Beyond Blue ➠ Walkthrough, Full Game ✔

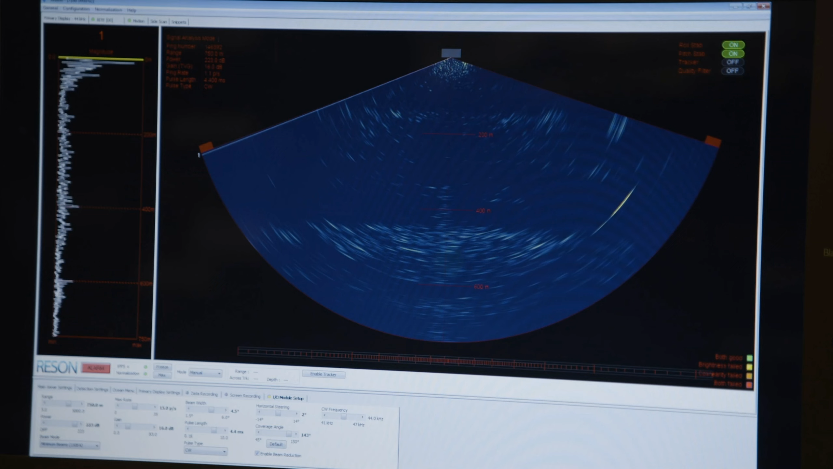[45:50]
We're using all this side-scan sonar and hydrophones to map things out.